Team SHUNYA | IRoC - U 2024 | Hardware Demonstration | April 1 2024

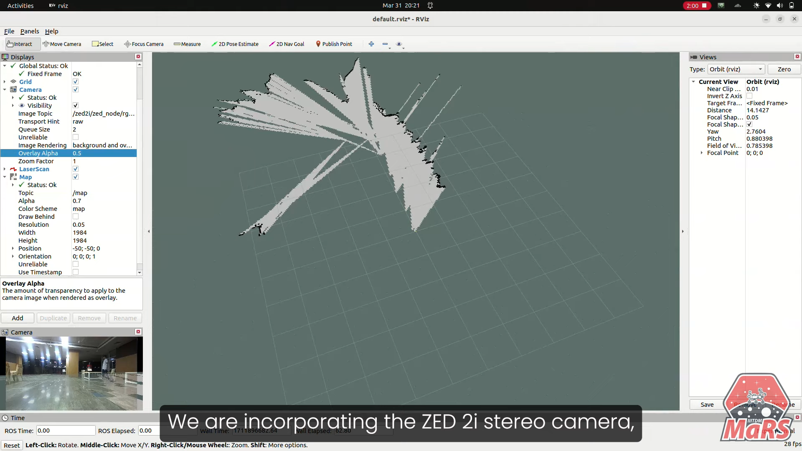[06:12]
We are incorporating the Z2i stereo camera, which offers RGB data, depth perception,
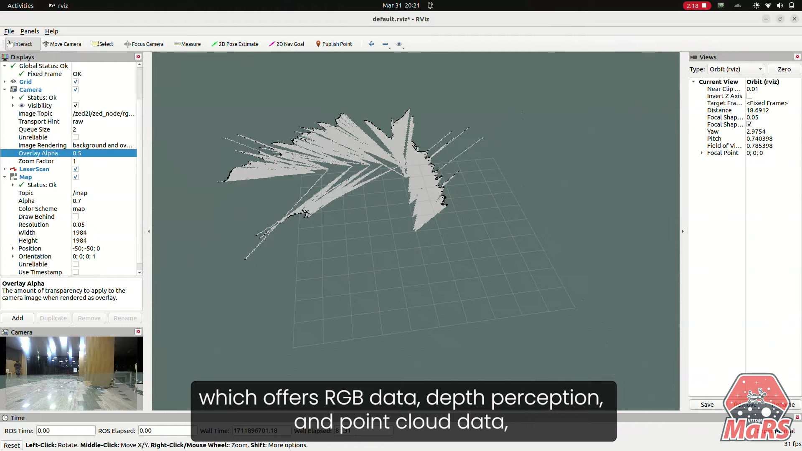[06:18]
and point cloud data, providing us with comprehensive environmental awareness.
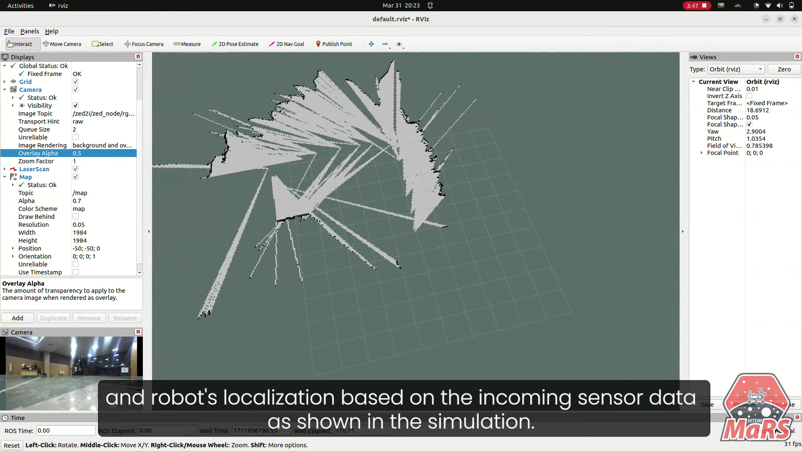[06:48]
based on the incoming sensor data, as shown in the simulation.
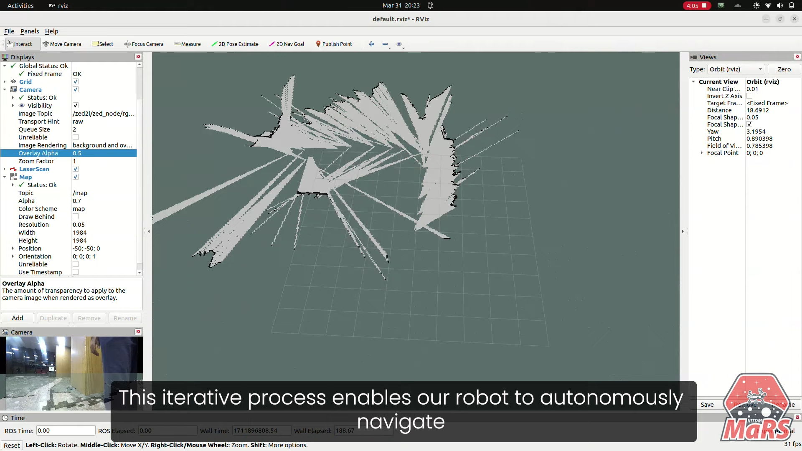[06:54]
This iterative process enables our robot to autonomously navigate through environments, whether they are entirely unknown or partially mapped, with precision and adaptability.